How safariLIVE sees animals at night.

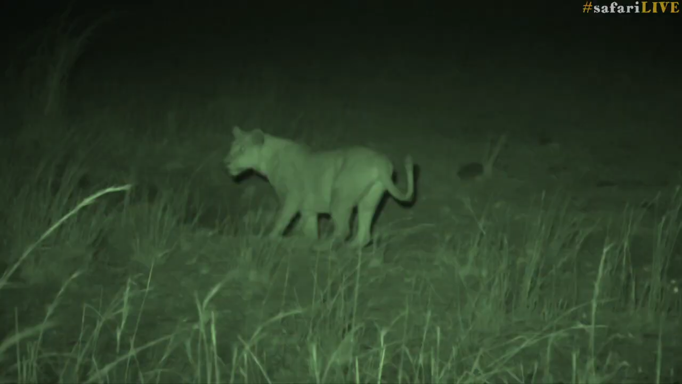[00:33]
We wanted to have as little impact on this predator behavior as possible. Artificial light not being ideal, we turned to infrared light and infrared cameras.
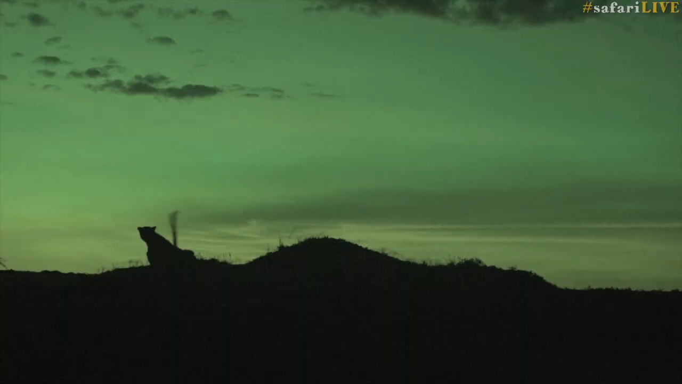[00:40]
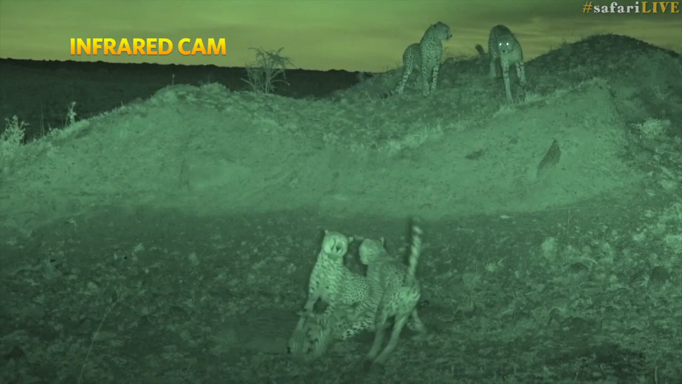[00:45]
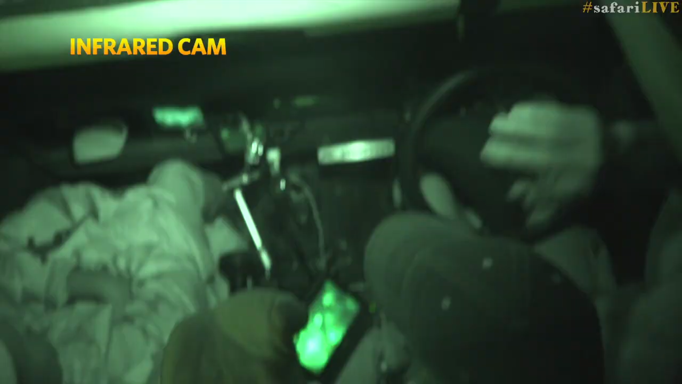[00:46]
Infrared light emits a wavelength that is out of the range of what humans can see and most animals.
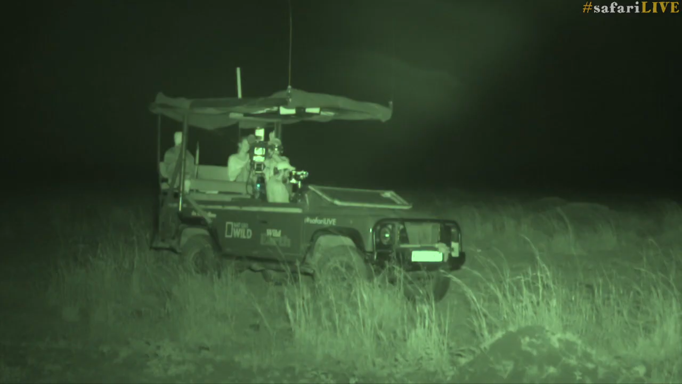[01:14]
How we go about filming at night at Safari Live has a few components.
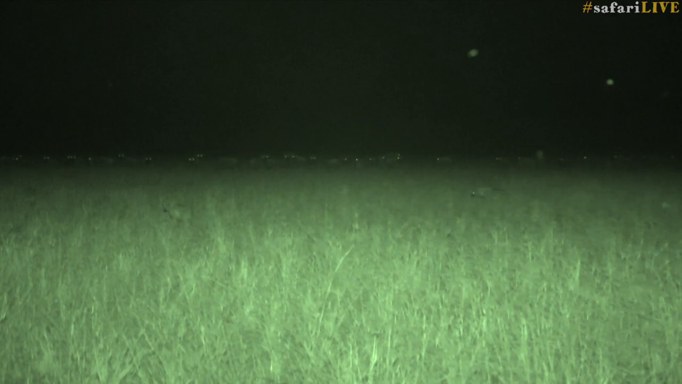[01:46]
camera provides ample lighting to cover a scene of up to about 40-50 meters I would say.
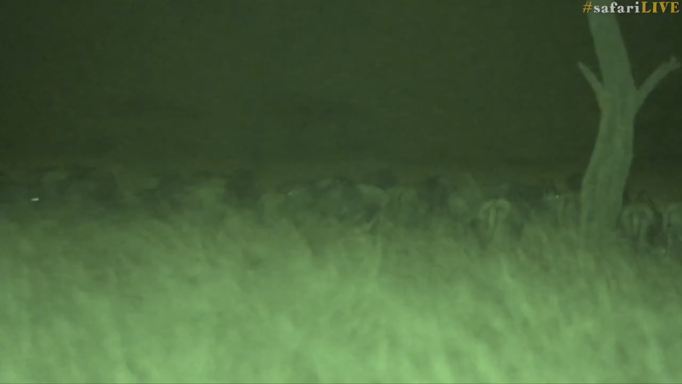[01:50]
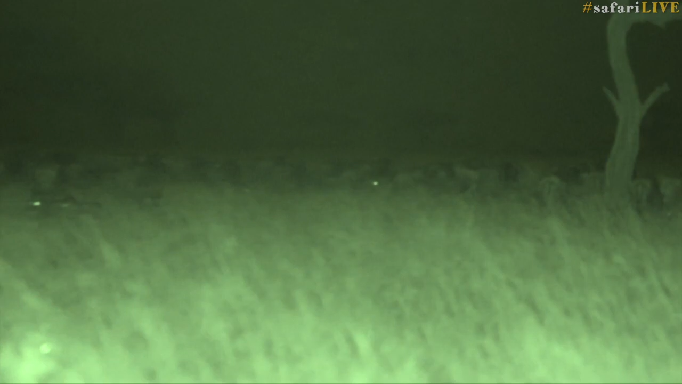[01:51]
So that you know we can stick with the action.
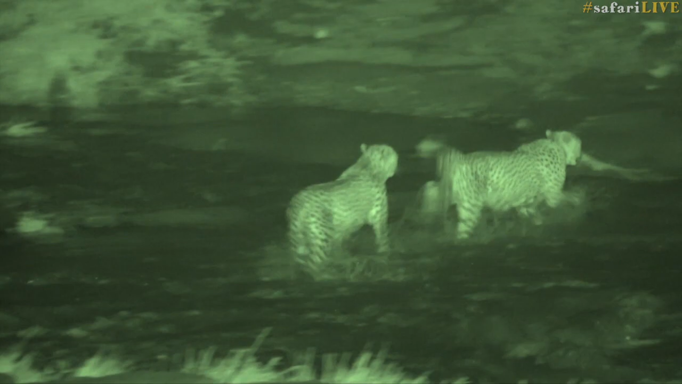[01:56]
An experience that immediately jumps out to me was an evening I spent with Brent
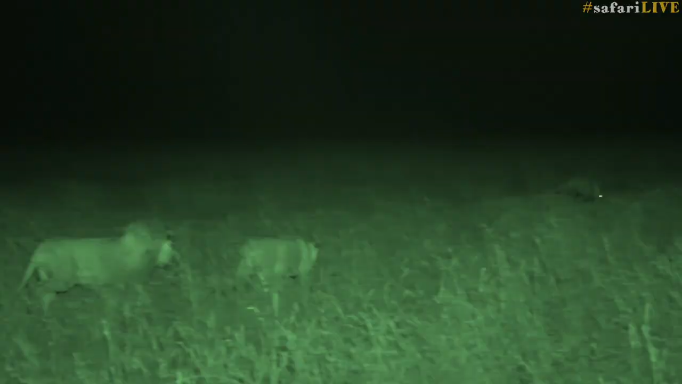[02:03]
and at about half past 2 in the morning in the black of night through our infrared technology we witnessed these female lionesses hunt an aardvark.
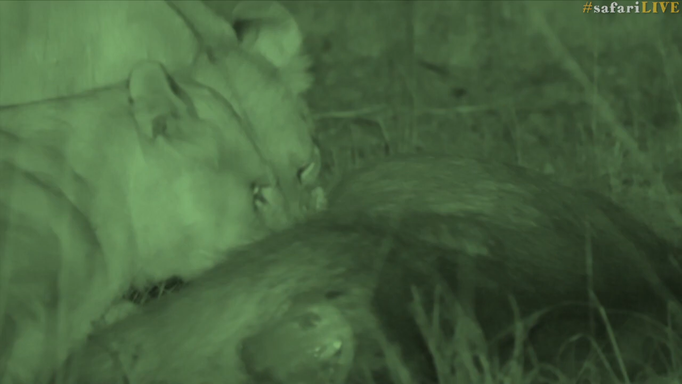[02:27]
spent with Scotty and we had lionesses feeding on a wildebeest.
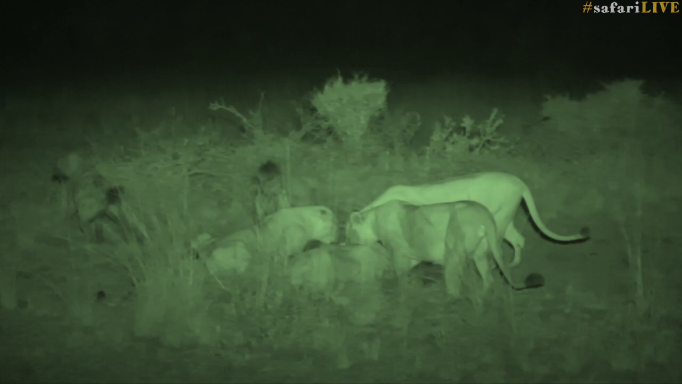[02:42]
Generally the hyenas are chased away but on this occasion the hyenas and the lions were co-feeding.
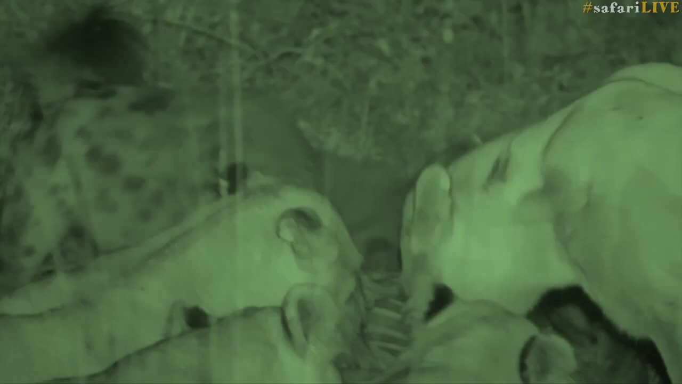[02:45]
This was this was behavior I also never thought I'd get to see.